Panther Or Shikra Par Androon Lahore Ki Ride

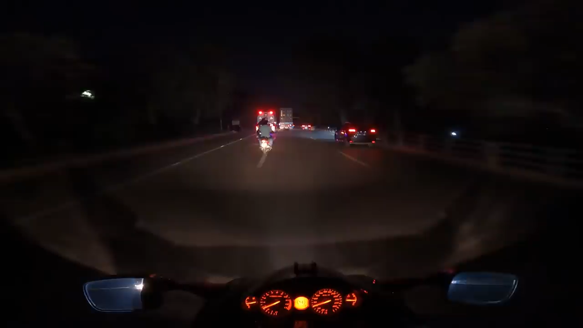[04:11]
मेरे पापा ने सुबह ही इस रोड को ख़रीदा है तो मैं किसी भी तरफ मोड़ सकता हूँ, दूसरे ट्राले वाले भाई के साथ रेसें लगा सकता हूँ। हद है यार।
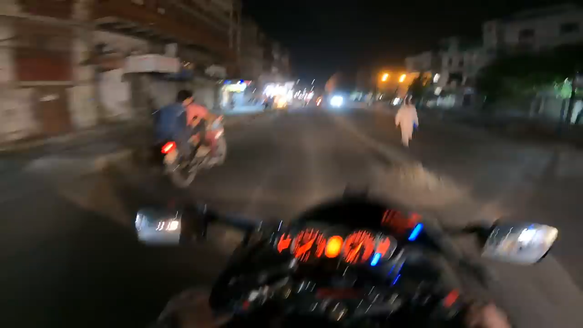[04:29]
अनारकली की तरफ रवा दवा, अभी यहाँ पे माहौल नज़र आएगा मेरा ख्याल है
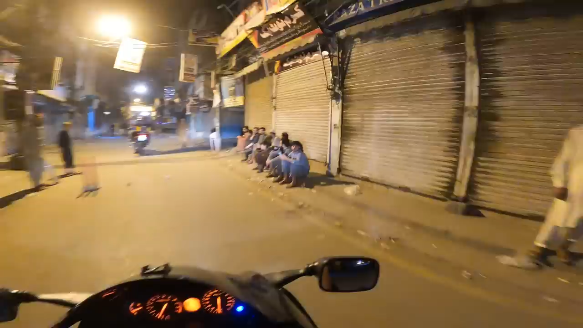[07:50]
और ये आई थिंक हम लोग उर्दू बाजार वाली साइड से निकले, हाँ जी ये रहा वो मशहूर तरीन उर्दू बाजार के पठूरे। कहाँ से लग रहा है कि ये रात है, कहाँ से लग रहा है, रिक्शे रेडी खड़े हुए हैं सवारियों के लिए।
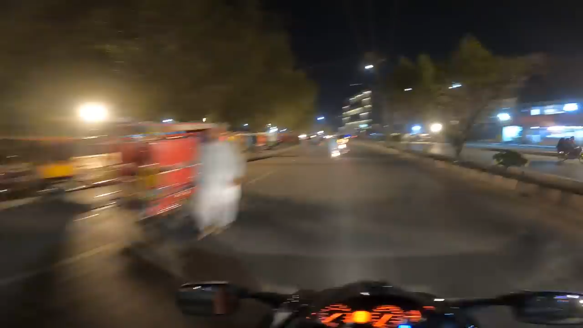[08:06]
ये हम पहुंच चुके हैं जी दिल्ली गेट, इस गेट की और इसके अंदर एंटर होते ही एक बिल्कुल अलग वाइब है यार।
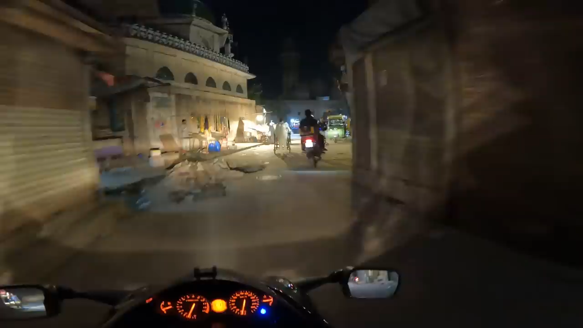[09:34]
और ये सामने खूबसूरत मस्जिद वजीर खान, बहुत प्यारी मस्जिद है ये यार माशाल्लाह।
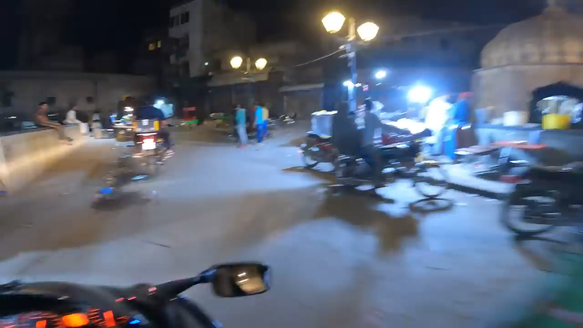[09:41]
और ये एक चौक है जहाँ पे बिल्कुल इस टाइम जो है ना वो चिकन फ्राई हो रहा है और शामियाँ बन रही हैं,
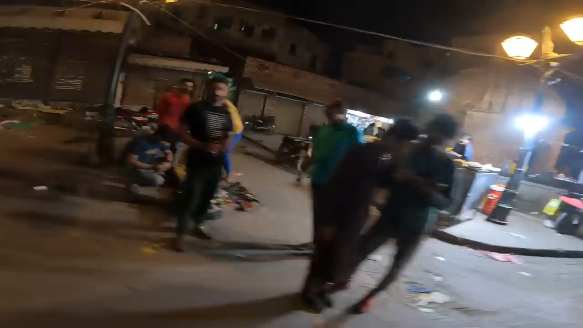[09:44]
टिक्के बन रहे हैं, चाय चल रही है।
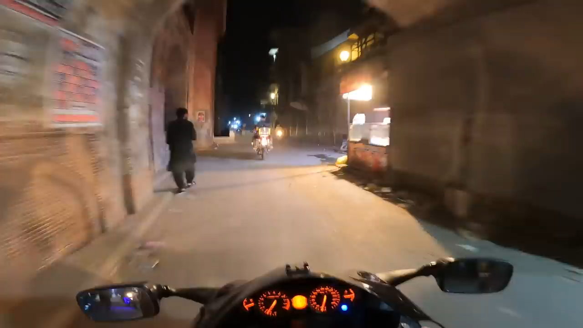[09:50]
ये असल में इस टाइम जो है ना वो अभी कुछ दुकानें खुली हुई हैं, जिसकी वजह से वो इसकी फील नहीं आ पा रही जो बिल्कुल सुबह सुबह के टाइम आती है। और मैं एक दो दिन पहले आया था रात के टाइम, तब ये सब बंद था और सिर्फ बॉयज़ क्रिकेट खेल रहे थे। इतनी खूबसूरत लग रही थी ये गलियाँ यार।
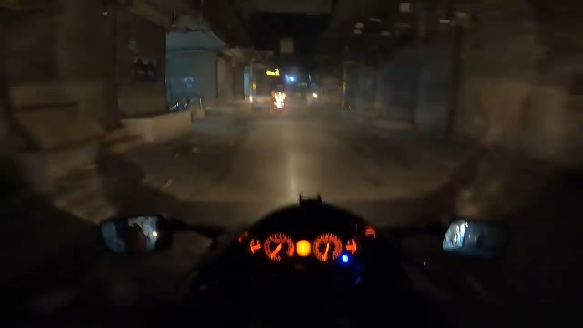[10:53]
ये आ गया जी आरिफ चटखारा और फज्जे के अल मशहूर सिरी पाई वाला एरिया। जेडी यहाँ से कुछ खाना है या कुछ और खाना है, क्या प्लान है?
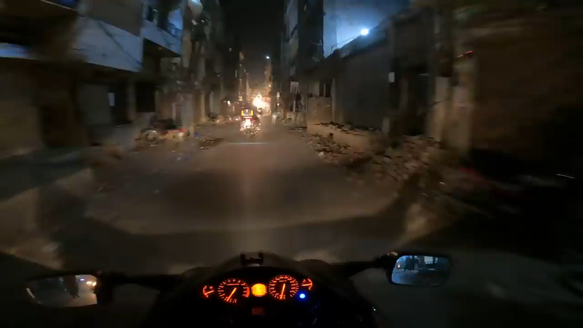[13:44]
वाइब लेनी है तो ये पीछे जो दुकान थी यहाँ पे कभी भी आ जाना। यहाँ आज भी वो पुराना टेलीविजन पड़ा होता है और उस पर वही 1970-80 की फिल्में चल रही होती हैं और वहाँ वैसे ही बैठी चाय पी रही होती है। बड़ा खूबसूरत माहौल है। ये जी स्ट्रीट क्रिकेट चल रही है।
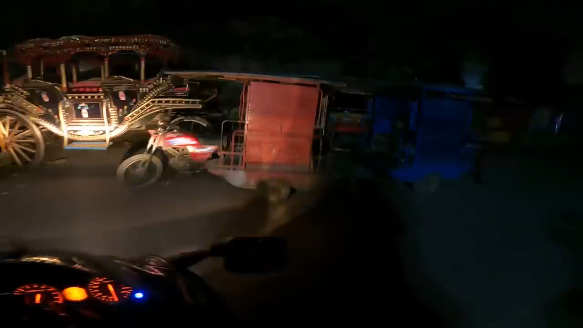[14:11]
यहाँ से पीछे वो नज़र आ रही है बादशाही मस्जिद, जिसको आप
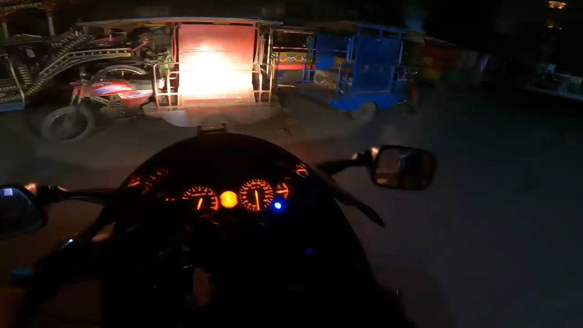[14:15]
बेशक पैदा हुए लाहौर में, बुढ़े हुए लाहौर में, सारी ज़िंदगी बादशाही मस्जिद आपने देखी है, हमेशा इसका व्यू जो है ना वो आपको एक अलग फील देता है। ये सामने बादशाही मस्जिद, ओफ यार खूबसूरत, खूबसूरत।